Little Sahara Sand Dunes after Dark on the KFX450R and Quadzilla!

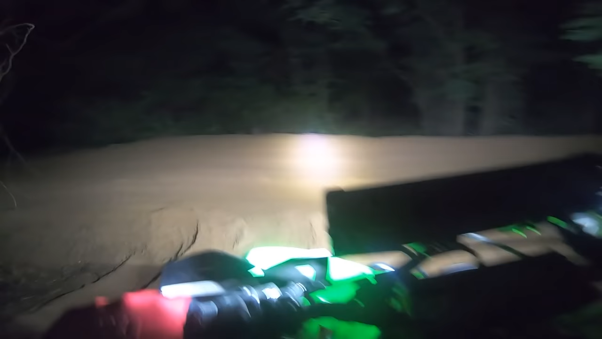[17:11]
and the bike ends up shutting off, and it's gonna go pitch black, and that's actually when I'm bump starting it going down the hill. You'll hear the bike start up, and then the lights finally come back on,